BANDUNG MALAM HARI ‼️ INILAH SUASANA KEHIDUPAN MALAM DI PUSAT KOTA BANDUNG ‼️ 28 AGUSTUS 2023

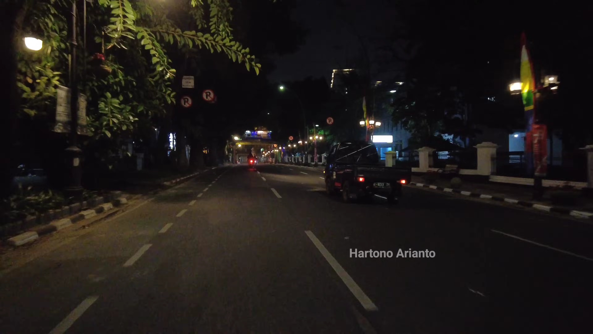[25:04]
Nah, ini adalah perempatan Jalan Wastu Kencana Jalan Aceh ya.
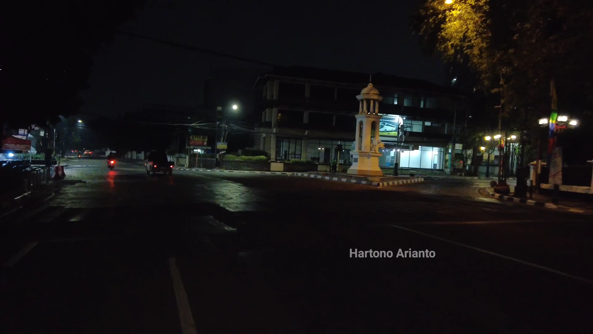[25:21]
Yang mengarah ke arah Jalan Merteka dan ini ke kiri Jalan Aceh untuk nantinya mengetahkan ke arah kawasan Gubernuran sana ya. Yang mengarah ke arah Jalan Kebon Kawung. Ke arah Stasiun Keret Api. Ini suasana kawasan Jalan Wastu Kencana nih. Seperti ini ya malam hari. Tampak sepi nih. Oke.
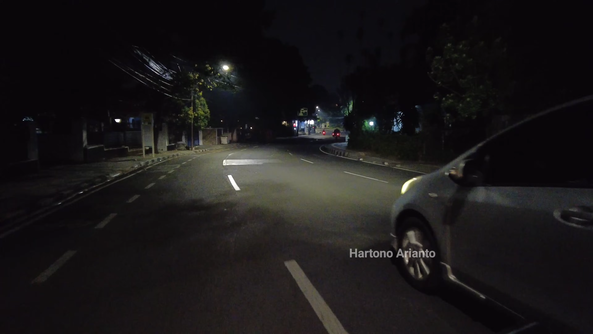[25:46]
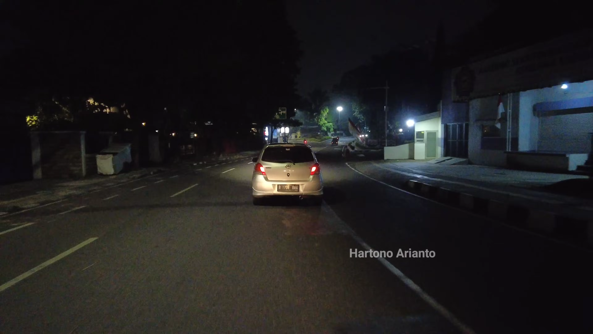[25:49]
Dan saya akan mengambil kanannya di depan untuk mengarah ke arah Jalan Rio.
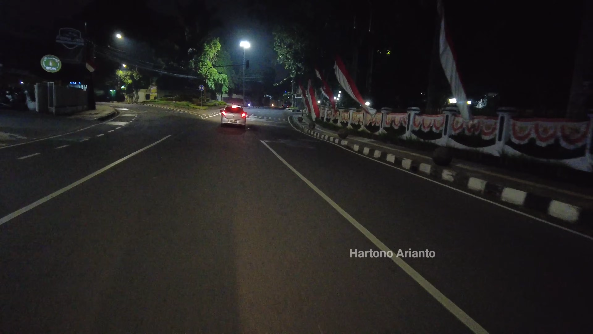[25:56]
Nah, ini kalau ke kiri ini adalah ke arah kawasan
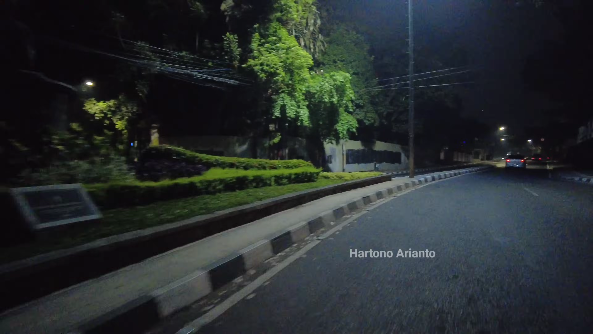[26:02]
Jalan Pajajaran atau ke arah Cicendok ke arah Stasiun Kata Bandung yang tadi pertama saya video ya. Nah, ini mengarah ke arah Jalan Rio. Nah, tampak malam hari seperti ini ya. Ini adalah Jalan Rio di kawasan dekat B.E.C. Tampak banyak lampu ya di sini.
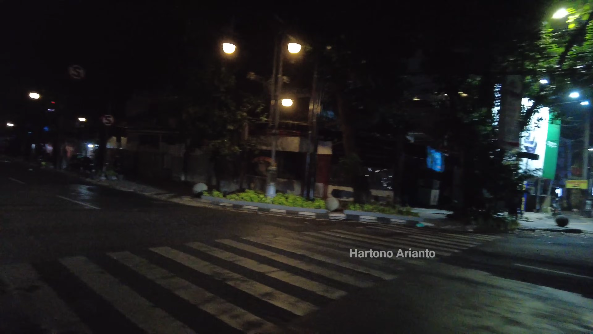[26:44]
Nah, tampak seperti ini ya. Suasana malam hari ini.
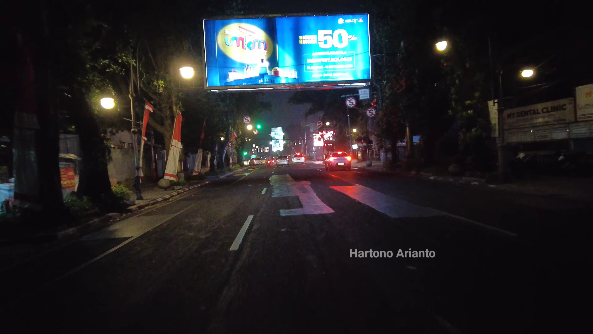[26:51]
Oke, saya akan lurus-turus mengarah ke arah Jalan Rio atau Jalan L.L.R.E. Marta Dinarta ya.
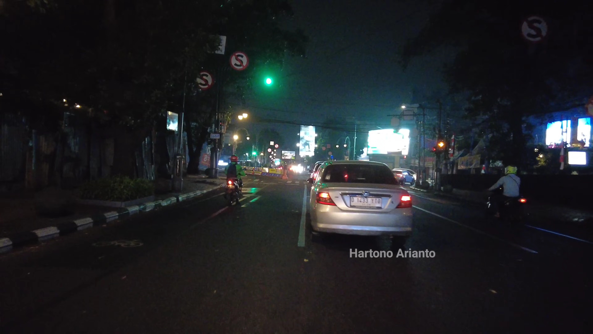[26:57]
Dan ini adalah lampu merah Jalan Rio Jalan Insinyur Haji Juwanda dan Jalan Merdeka.
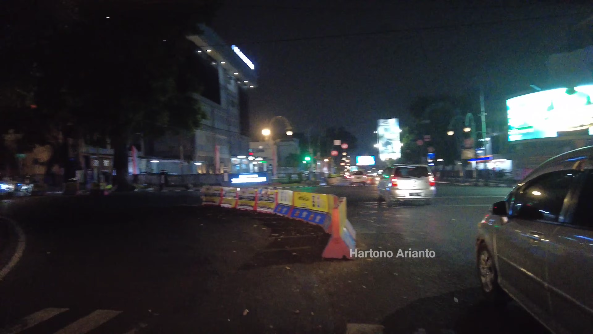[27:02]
Nah, kalau ke kiri ini Jalan Insinyur Haji Juwanda atau Jalan Dago. Kalau ke kanan itu ke arah Jalan Merdeka untuk mengarah ke arah pusat Ketabandung.
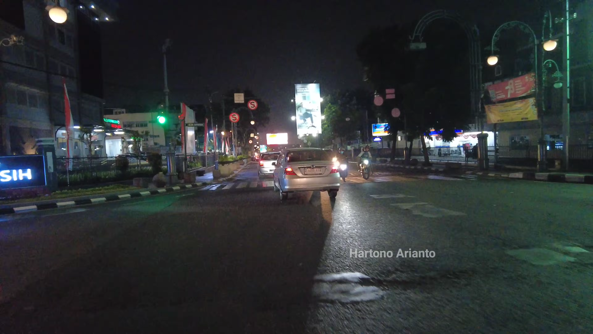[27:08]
Karena pun ke arah Alun-Alun Ketabandung.
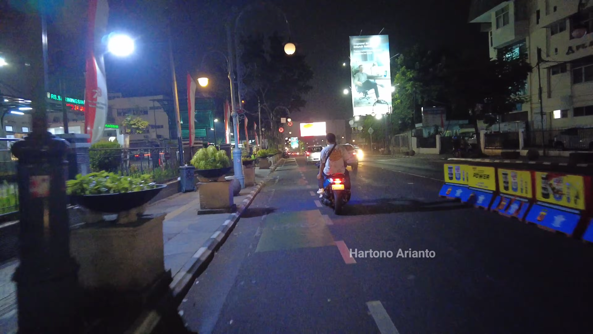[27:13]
Nah, ini rumah sakit Sarining sih ini. Tampak malam hari seperti ini.
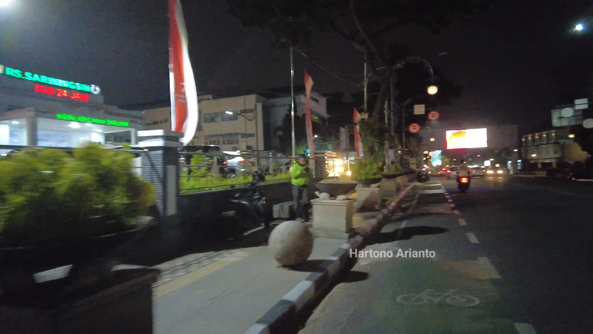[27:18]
Oke, saya akan melihat suasana ini adalah Jalan Rio ya. Sudah mati Jalan Rio. Nah, tempat ada kawasan Tika. Dan di kiri ini adalah kawasan pusat perbelanjaan Rio Junction.
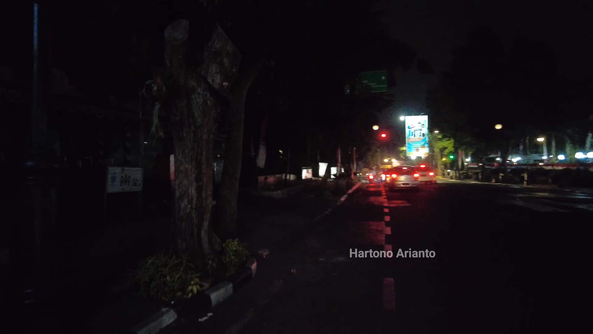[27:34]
Nah, ini tampak gelap ya. Digelapin ya malam hari ini. Kalau siang hari ini rame ya. Ini kawasan ini. Rio Junction ini banyak sekali pengunjungnya. Nah, ini adalah lampu merah Jalan Rio. Jalan Trunojoyo ya.
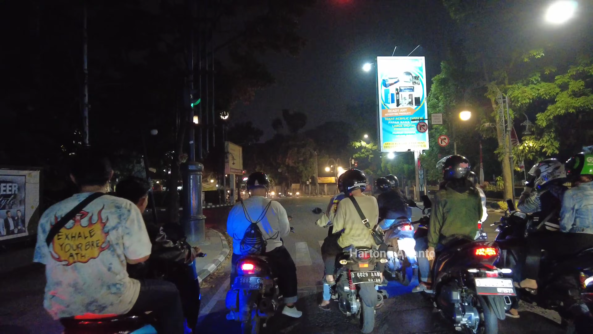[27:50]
Kalau ke kiri itu adalah Jalan Trunojoyo untuk mengarah ke arah Jalan Sultan Agung. Ataupun mengarah ke arah Jalan Sultan Ketayasa ataupun Bawu Reksasana ya.
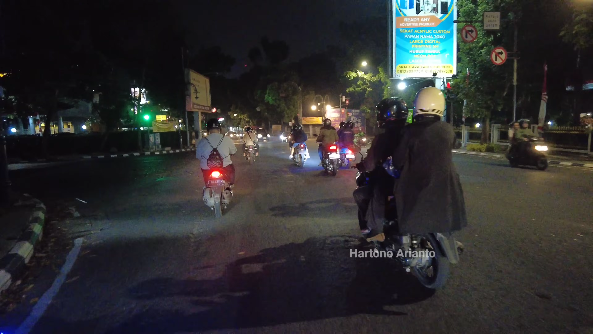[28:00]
Nah, tampak seperti ini.
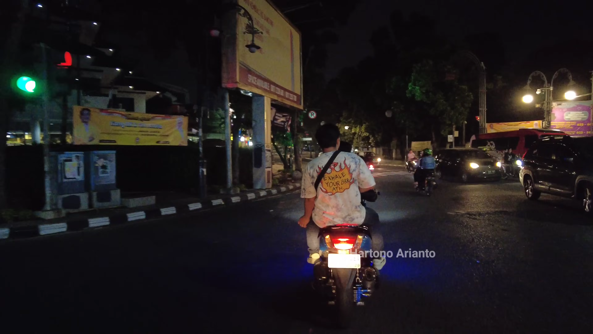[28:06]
Tampak lalu lintas. Rame dengan kendaraan motor ya. Nah, ini adalah rumah sakit Lini Jati. Ini rumah sakit ibu dan anak. Dan di sebelah kanan ada anak kam. Presmat.
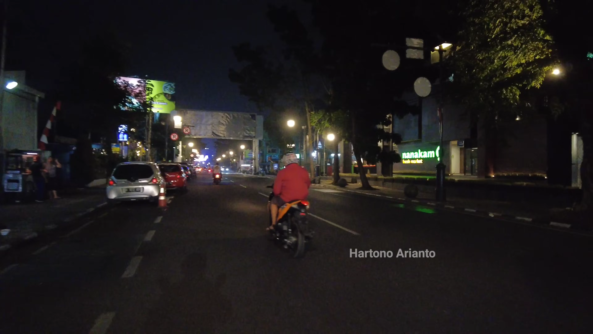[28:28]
Kita terlihat yang malam hari di kawasan ini lumayan terang nih. Dan ini masih rame nih di kawasan apa ini ya.
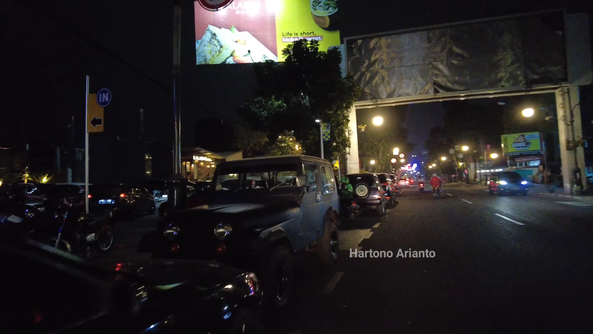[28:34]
Vila ya. Ini rame ya sampai keluar yang targirnya juga nih.
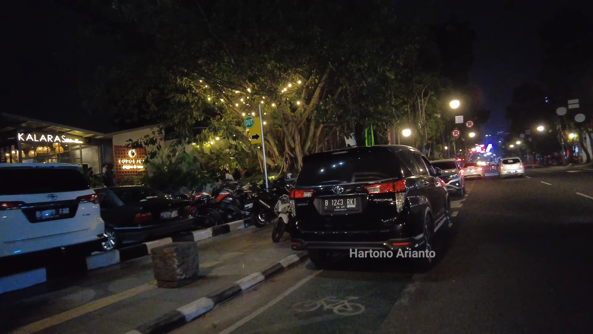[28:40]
Kalaras. Ini ada kawasan rame ya di kawasan sini.
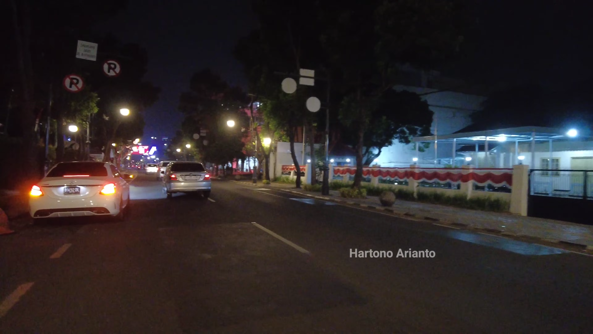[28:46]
Nah, ini tampak bumi aki sudah tutup. Nah, ini apa ya? Lupa lagi nih namanya tuh. The Patient Textile Tailor ya.
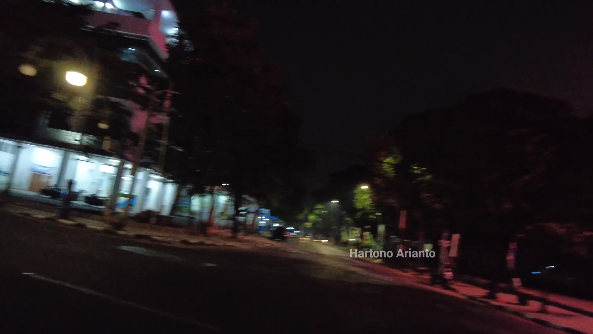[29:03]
Nah, ini merupakan kawasan pusat belanja juga ya. Jalan Riau ini banyak di Strodisro ataupun...
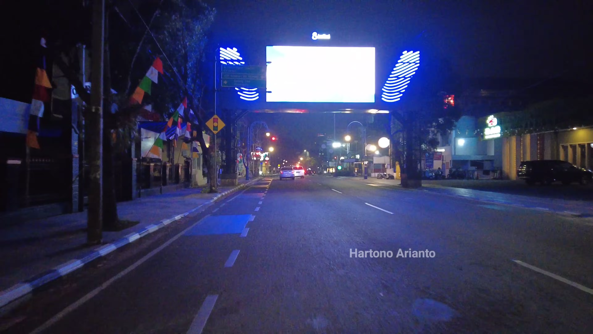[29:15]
Factory Outlet ya.
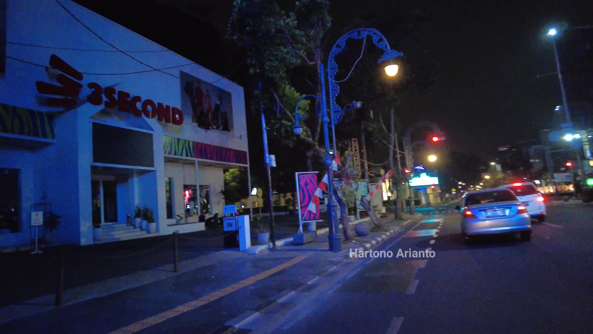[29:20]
Nah, ini 3 second nih di sini. Dan ini adalah lampu merah, jalan Riau, jalan Banda ya.
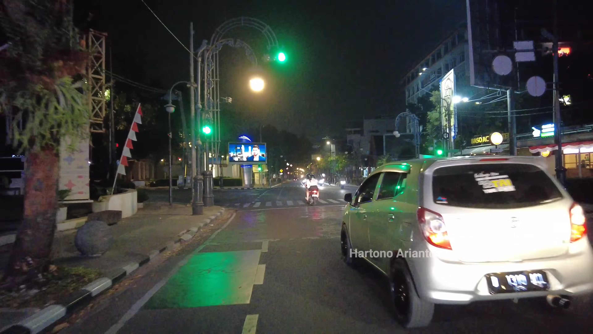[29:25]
Kalau ke kiri itu jalan Banda mengarah ke arah Gasibu ataupun gedung sate.
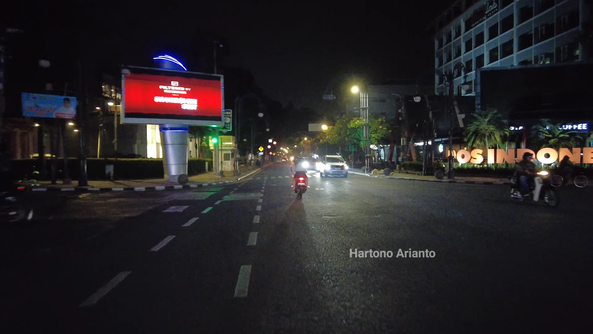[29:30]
Kalau ke kanan itu adalah jalan Banda mengarah ke arah jalan Aceh ataupun ke arah kawasan Soparua. Nah, di kiri ini ada Uniqlo nih. Ini tampak seperti ini ya. Nah, tampak kesini agak gelap nih.
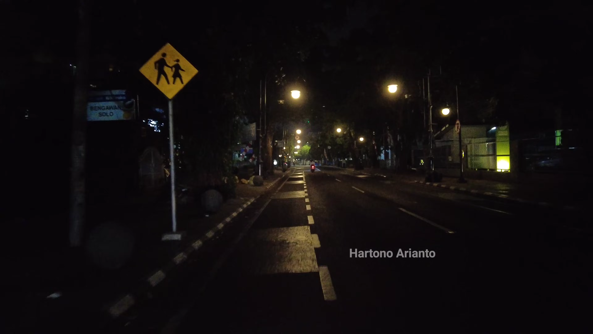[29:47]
Kawasan jalan Riau ini. Nah, ini di sebelah kanan SDSM, SDSM, SDSM, SDSM, Taruna, Bakti. Di seberangnya ada POM Bensin Pertamina ya. Nah, ini sudah tutup. Cafe di sini sudah tutup. Nah, masih banyak ya para...
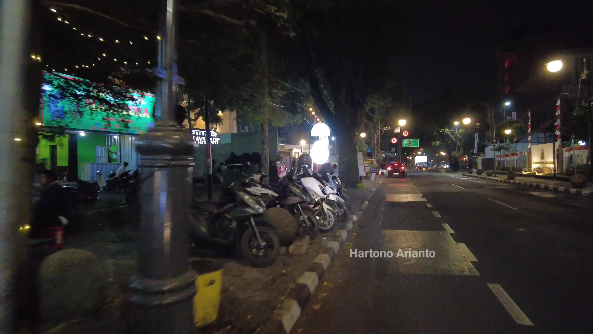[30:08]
...warga yang lagi... Nah, ini...
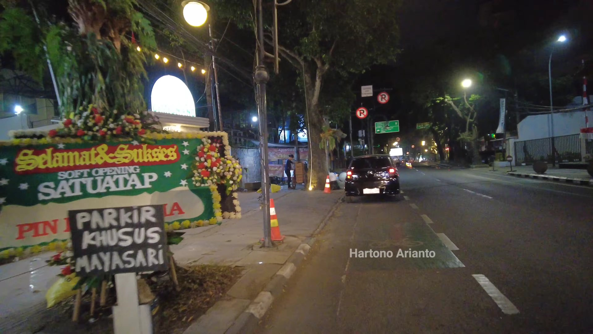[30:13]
...Cafe juga ya. Ini Hello Summer.
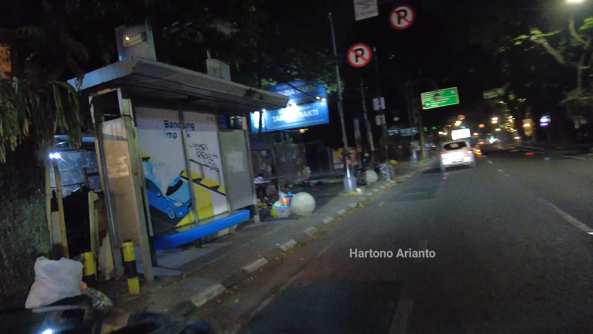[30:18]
Gimmick Nano apa ya itu ya.
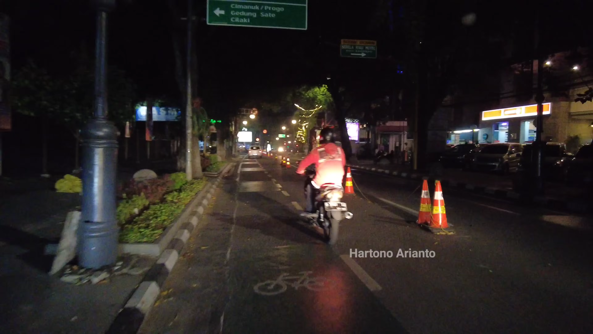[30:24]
Nah, ini Hotel Serela dan di sini Jardin Pavilion